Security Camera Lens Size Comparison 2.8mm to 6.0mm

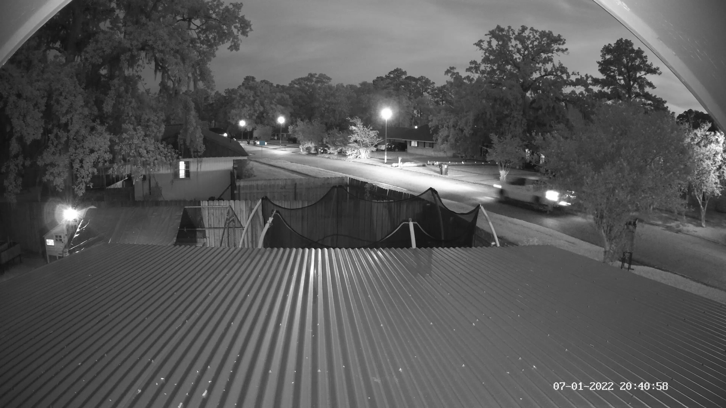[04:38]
And a lot of it's wasted view on a roof, and you can see part of the gable in there.